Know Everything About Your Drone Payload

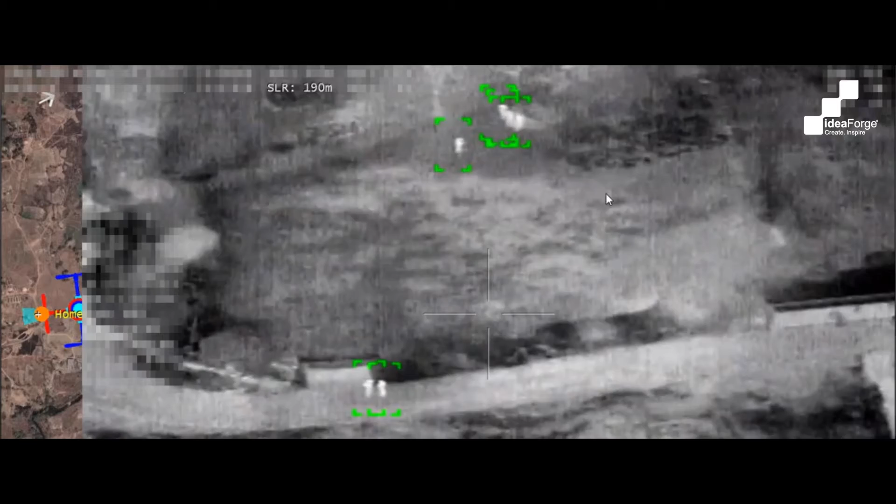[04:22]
people detection and counting in at any given point of time and tracking their movements as well. And we will continue to build a lot more software features and the performance improvement in these years. The continual advancement of drone payloads serves as a beacon of progress,
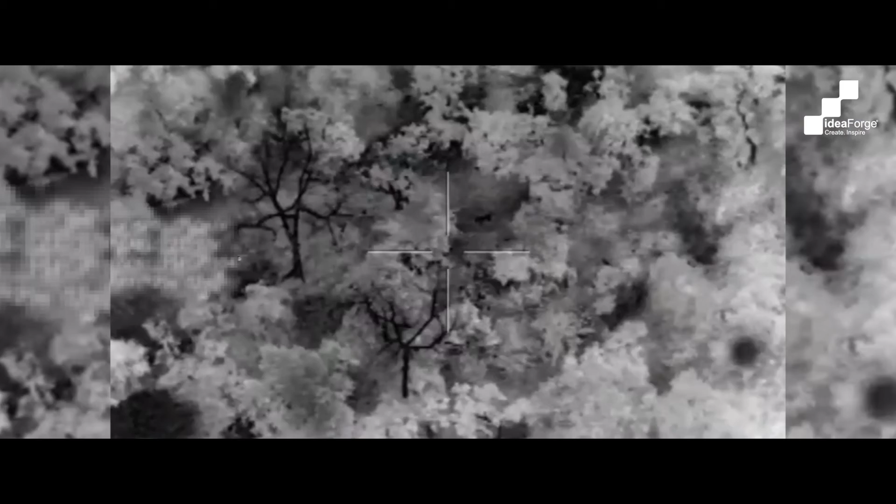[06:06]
giving them the exact location and also spawn and track animals of, you know, key importance to us.